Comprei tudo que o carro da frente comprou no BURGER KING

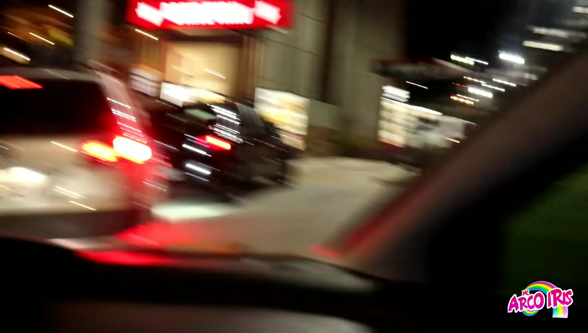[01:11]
Mas eu só vou comprar o pedido do carro da frente, então eu vou comprar o pedido que esse carro aqui fizer
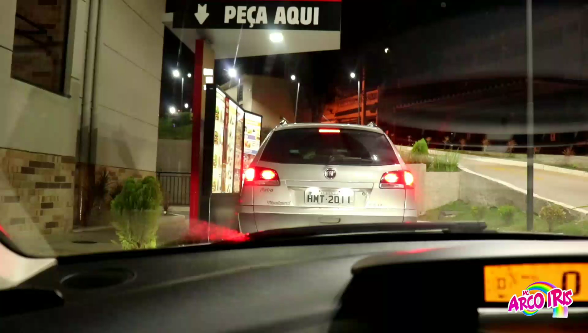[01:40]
Bom gente, o carro da frente já está fazendo o seu pedido Eu não sei o que ele está pedindo e aparentemente ele está sozinho
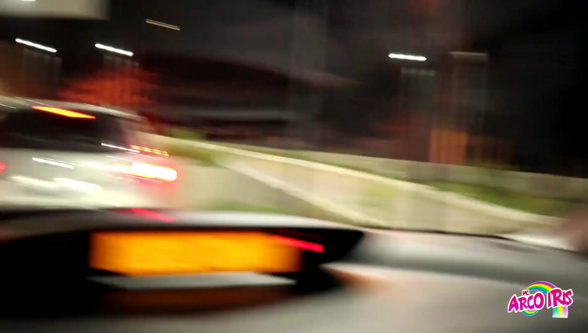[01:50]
Mas eu não sei se ele vai comprar mais de dois ou mais de quatro pra poder levar pra casa, né? Será que ele vai pedir só um? E a gente vai descobrir o que ele pediu só em casa, né? Isso mesmo, gente Só em casa que a gente vai descobrir